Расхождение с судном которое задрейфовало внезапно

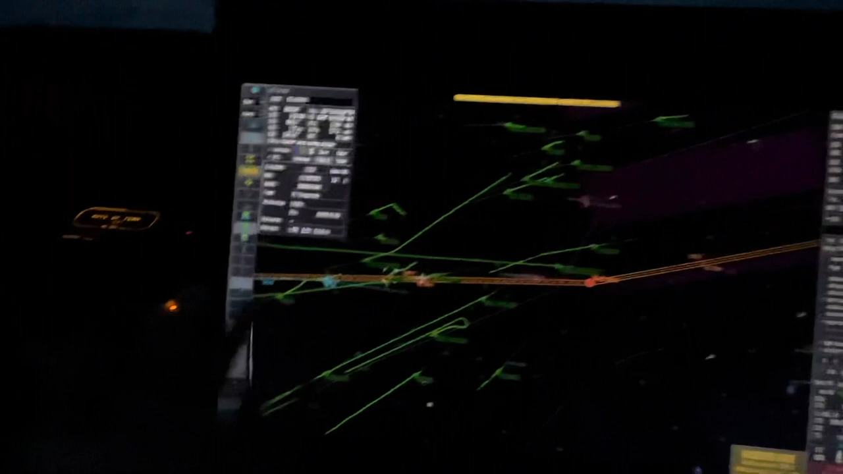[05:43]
особо никак не будет либо он сейчас все таки заведется и начнет маневрировать ну логично будет если он пойдет правее ему здесь в принципе никто не мешает
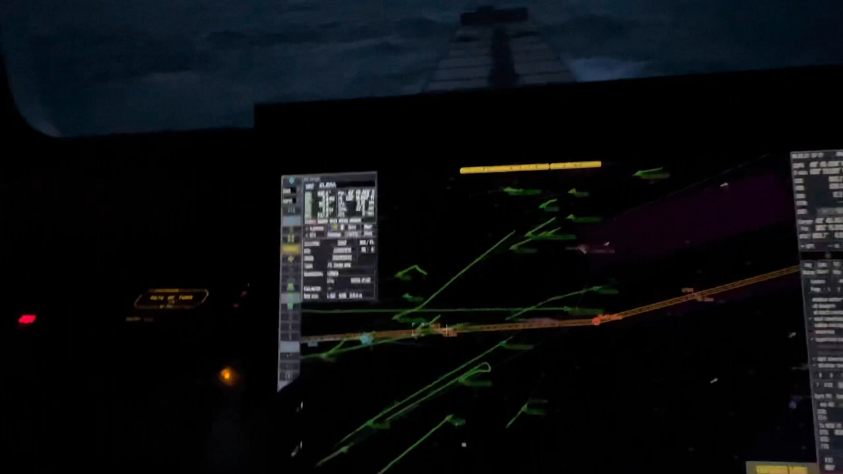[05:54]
он также наблюдает как и я его что я подвернул вправо
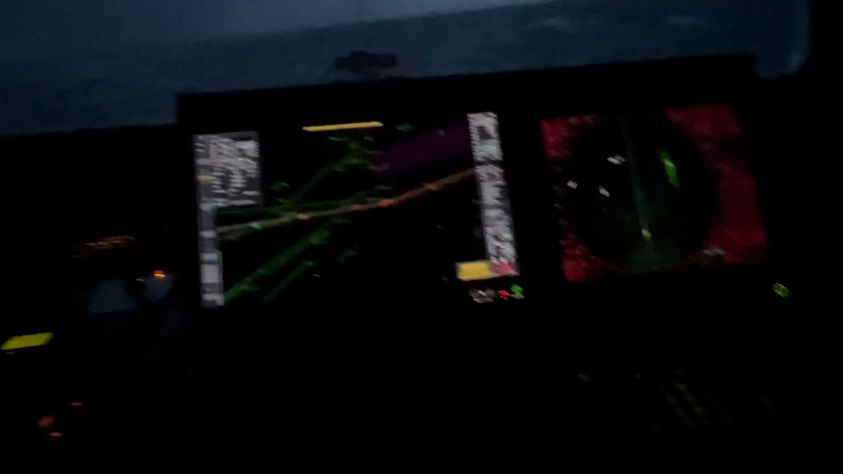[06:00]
нужно быть полным идиотом чтобы уходить влево мне навстречу судно это
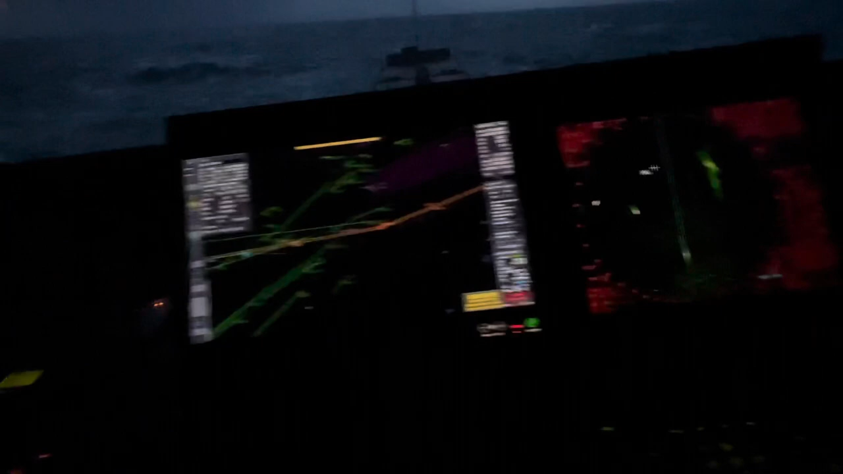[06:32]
также здесь рыболовных судов много в этом районе нужно за ними смотреть в системе конечно их почти отсутствует до этого я шел расходился было темно я не стал ничего снимать также вот здесь рыбаки такие более правильные
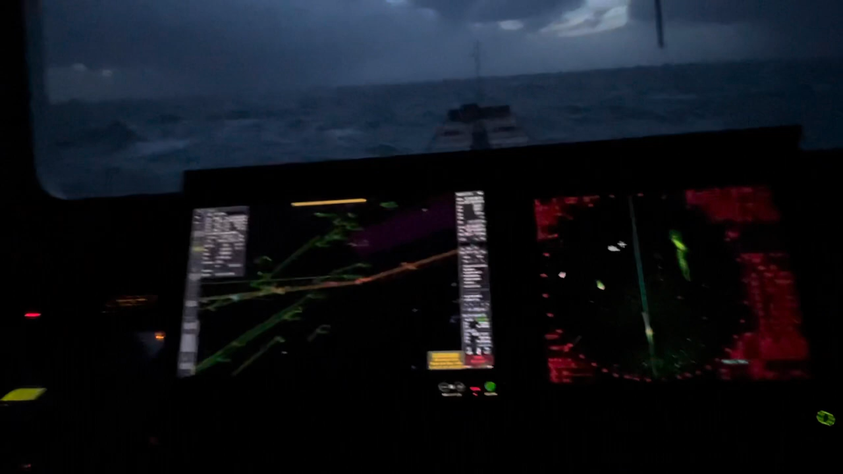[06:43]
они как-то держат курс держит идет идет не мешает даже подруливают туда куда бы и мы их нам хотелось то есть никаких претензий нет